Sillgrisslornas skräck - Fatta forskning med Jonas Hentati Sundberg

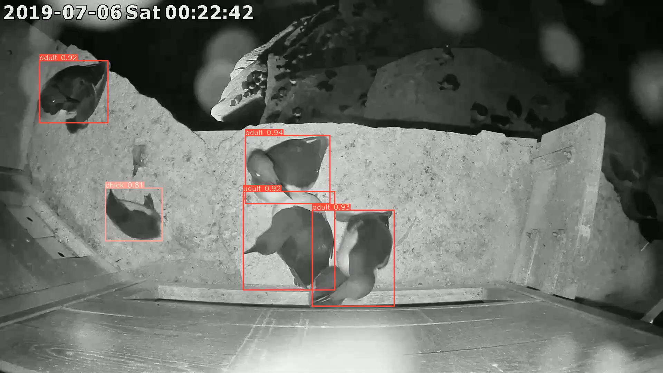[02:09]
Vi får automatiskt veta fåglarnas vikt. Vilka fiskar de äter.